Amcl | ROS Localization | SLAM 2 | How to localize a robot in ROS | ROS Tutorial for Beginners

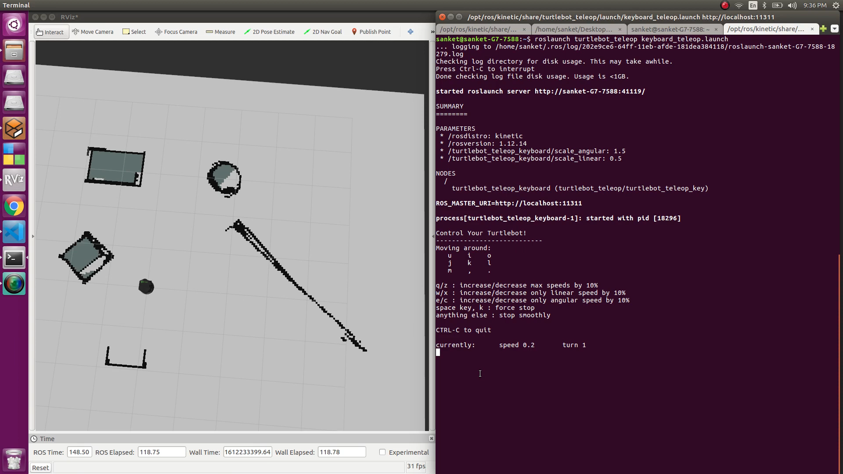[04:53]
So as I mentioned in the G mapping video that this values are for the speed and managing that increasing, decreasing, etc. And this is to move the robot around. So let's start it. Let me press L and you see that this red arrows come up. So this arrows are what you get from the point cloud data in the RVS and basically what happens is they represent the belief where the robot is. And right now it's pretty scattered because it's not, we have not moved the robot around. It has not taken a lot of data and thus all of them are scattered around and the belief is not good.